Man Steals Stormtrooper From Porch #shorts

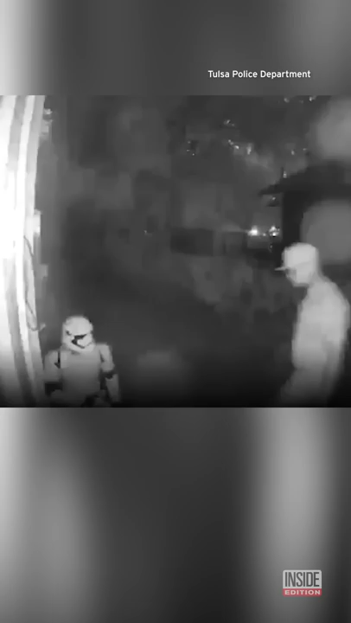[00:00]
The Tulsa Police Department is looking for a man caught on surveillance video walking onto a home's porch and taking off with a Stormtrooper figurine. It doesn't matter if he was upset with Order 66 and revenging the Jedi.
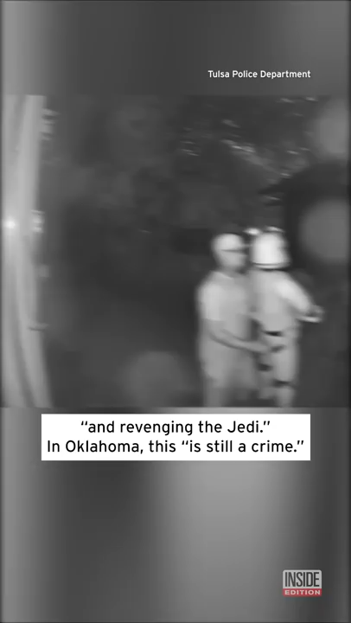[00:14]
In Oklahoma, this is still a crime. Police say the force will be strong with the Chosen One who turns this person in.
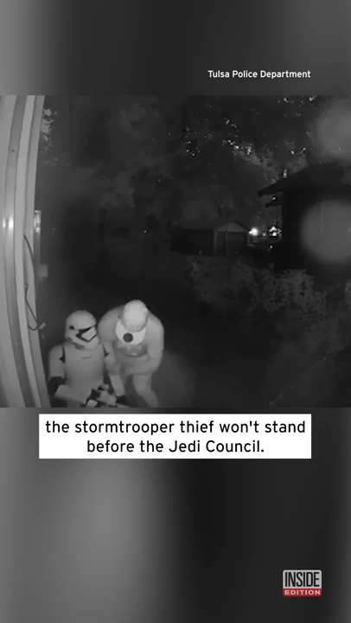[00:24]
Once he's identified, the Stormtrooper thief won't stand before the Jedi Council. He'll be headed to criminal court. He'll be headed to criminal court.